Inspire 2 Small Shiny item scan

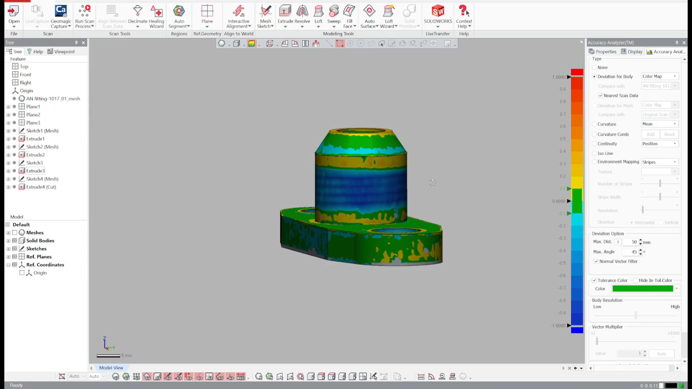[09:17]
and here's the finished model I didn't model in the threads just got the basic shape I could have done a better job modeling but this was just me speed modeling through it